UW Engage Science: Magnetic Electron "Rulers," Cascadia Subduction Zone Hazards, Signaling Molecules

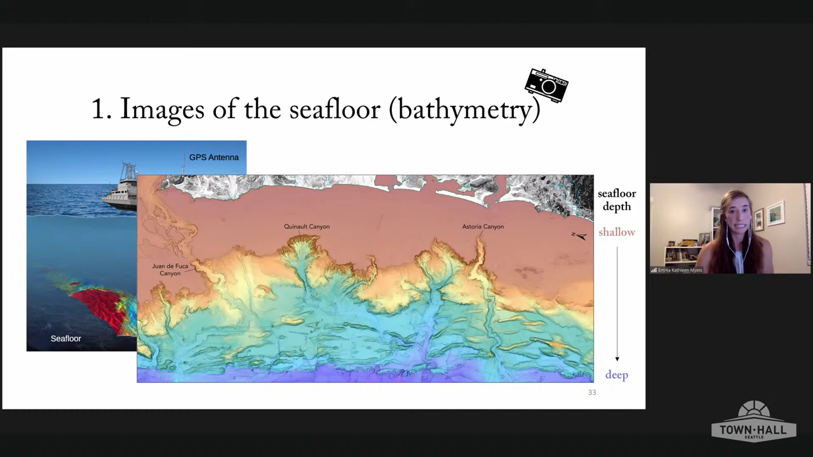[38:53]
Here we can see the colors are showing the depth to the seafloor off the Washington coast, with warm colors being shallow and cool colors being deep, highlighting the prominent canyons that funnel mud and sand from the continent out into the open ocean. We can also create images of the rock beneath the seafloor.